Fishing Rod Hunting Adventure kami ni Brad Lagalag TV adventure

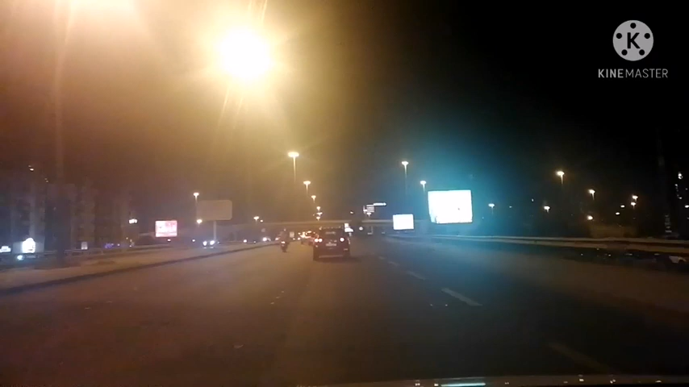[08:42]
Natin si Bro Rodel. Tama tayo ngayon sa road 4, exit ng road 30.